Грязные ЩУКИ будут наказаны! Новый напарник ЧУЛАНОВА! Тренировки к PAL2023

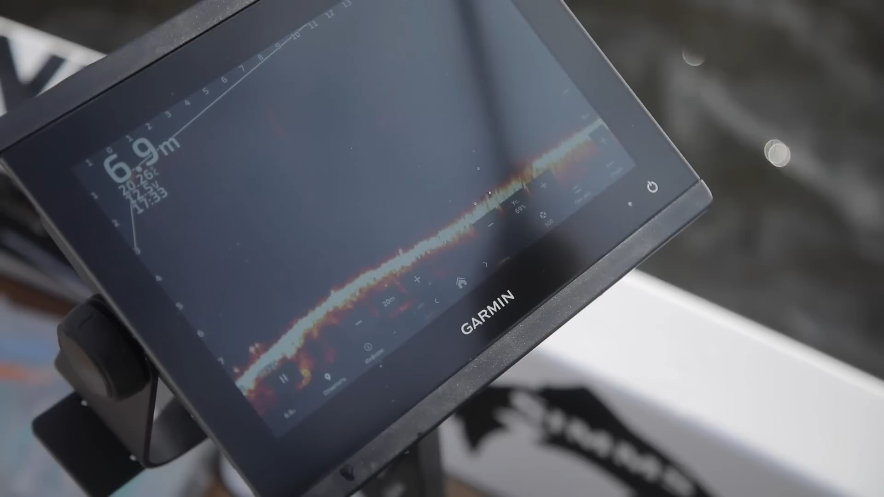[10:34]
On screen: depth 6.9 m
с любого датчика и посмотреть что там делает товарищ дружок в лодке блин кого он там ловит или не ловит гравиталик дырявит лодку